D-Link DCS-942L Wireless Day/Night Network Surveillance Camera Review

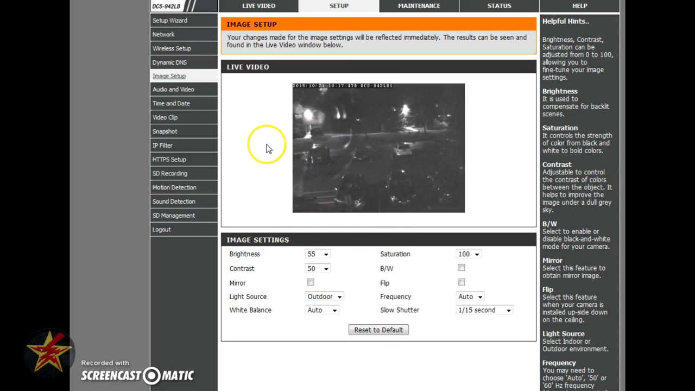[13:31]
for nighttime viewing as opposed to daytime viewing so that's where you're going to have to play with the shutter speed if you don't get a clear night image
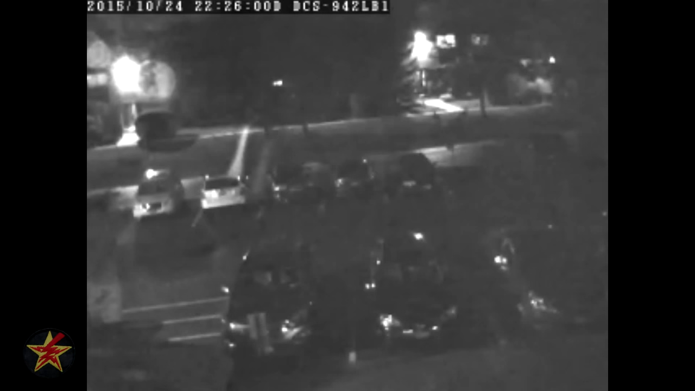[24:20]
so i feel this one needs a little more explanation because i didn't walk out into the lot myself to do movement but if you look to the upper right hand corner of the screen you should actually be seeing somebody walking down the sidewalk who'll be walking into the building going right across from me you should be able to see it now they're walking into the light just to give you an idea of what it looks like with a little motion